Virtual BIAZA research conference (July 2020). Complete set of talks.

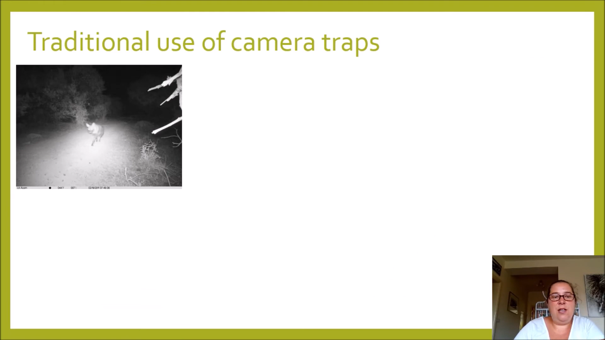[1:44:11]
Traditionally, camera traps have been used for observing wild animals. Here we have a picture of a lovely brown hyena.